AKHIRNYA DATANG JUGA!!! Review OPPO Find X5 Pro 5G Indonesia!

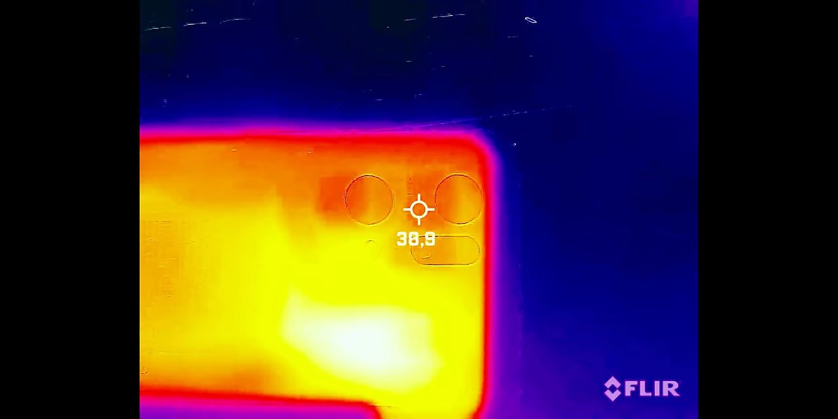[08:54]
Suhunya juga lebih enakan di medium kok.
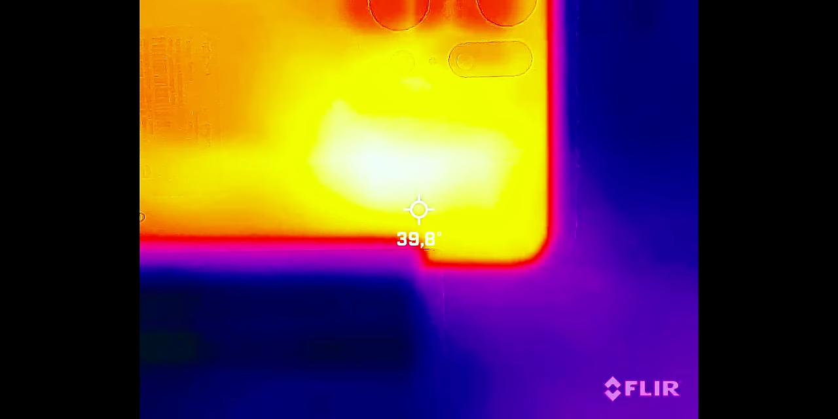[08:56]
Maksimal dia 41 derajat aja selama kami main.
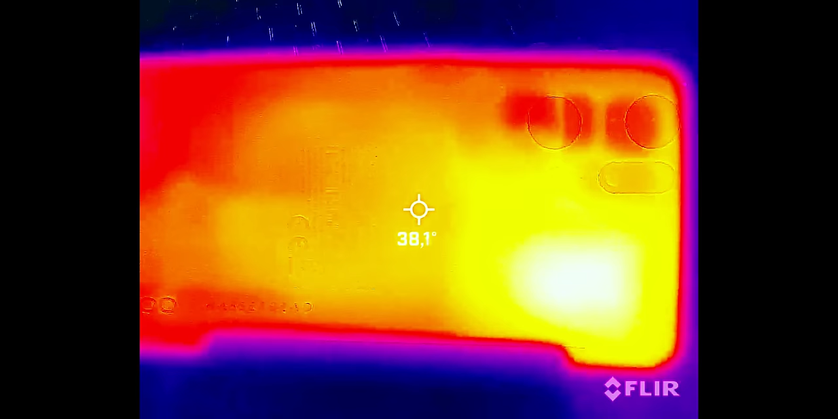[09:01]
Nggak sampe kayak 43 derajat gitu kalau kita sok sok mau paksain setting paling tinggi.
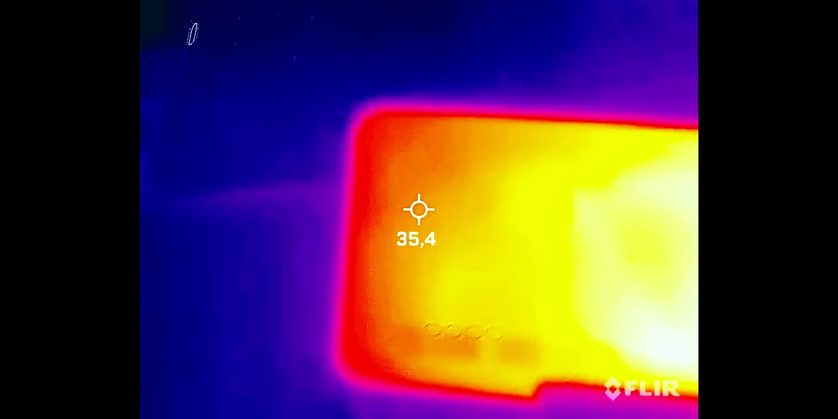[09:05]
Jadi ya medium aja udah enak lah. Ya walaupun ternyata mari silikon yang saya kirain bakal revolusioner, ternyata cuma ngasih pengaruh dikit.